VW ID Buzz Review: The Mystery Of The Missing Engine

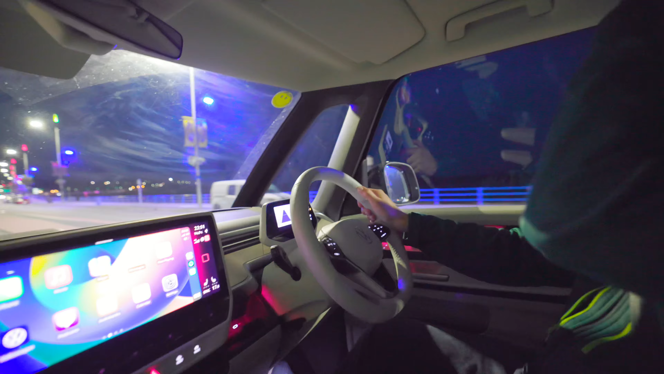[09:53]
For those who haven't seen this, and my current car doesn't have them, but these are matrix headlights. So,
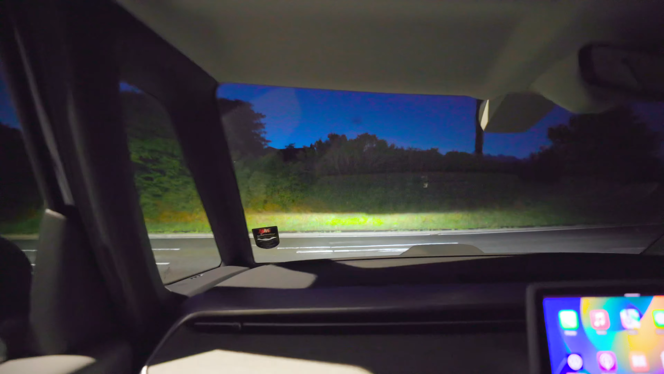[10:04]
you know when you have full beam on and you have to turn them off when someone's coming the other way in case you blind them? Well, with this car you don't. You just leave your full beam on all the time at night.
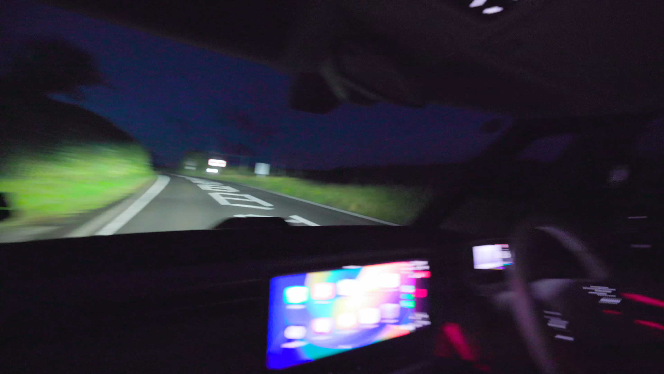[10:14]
And what it will do is it will intelligently cut out the small part of the beam that the other cars or other people are in. And it's really, really clever. And it's such an important safety feature, I think, for driving at night. I mean, check this out. Look, my full beam's on, and look, it just fills it back in when the car goes. Incredible. It's literally like magic. What's less magical is the infotainment.